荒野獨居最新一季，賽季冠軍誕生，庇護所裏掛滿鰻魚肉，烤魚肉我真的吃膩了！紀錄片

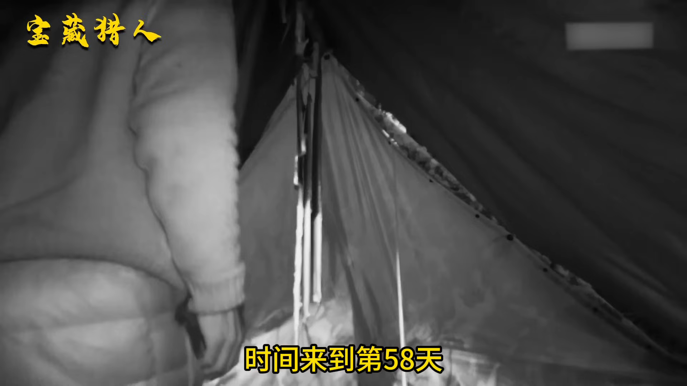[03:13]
时间来到第58天，米克这边出了一点小状况，他闻到庇护所里的鳗鱼肉有点味道，
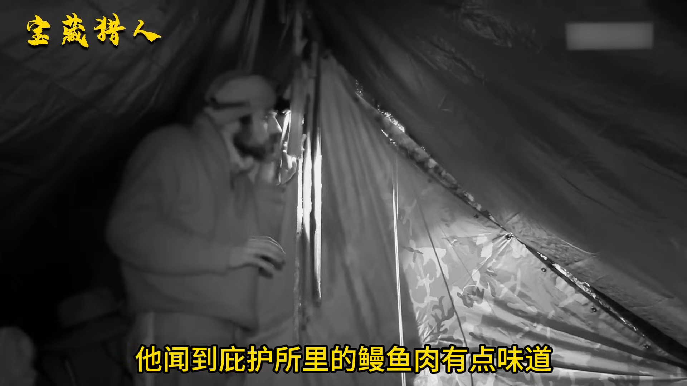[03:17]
鳗鱼肉开始变得松软起来，或许是这几天下雨的原因，